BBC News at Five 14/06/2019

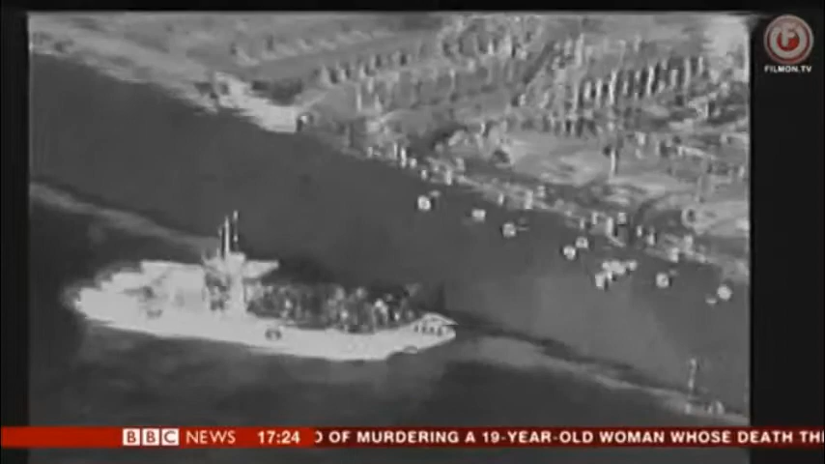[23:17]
America says their video shows Iran's Revolutionary Guard taking away an unexploded mine which the U.S.